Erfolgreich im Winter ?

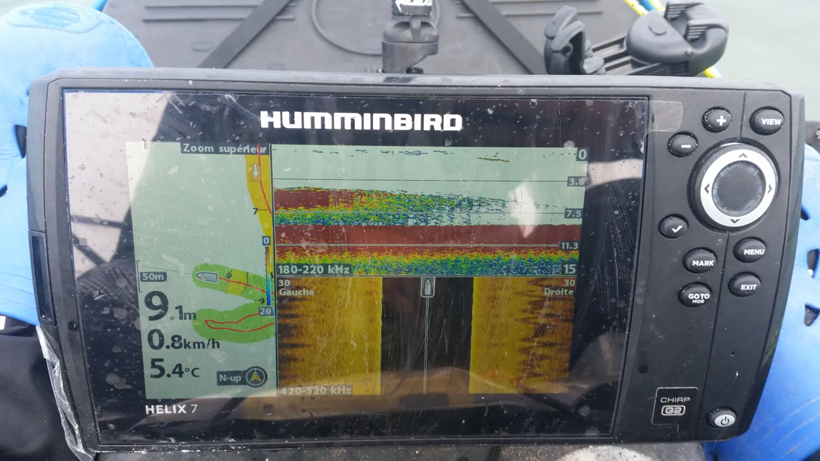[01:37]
On screen: depth 9.1 m, water 5.4°C, speed 0.8 km/h
Im Winter sind die Barsche oft in sehr großen Schermen.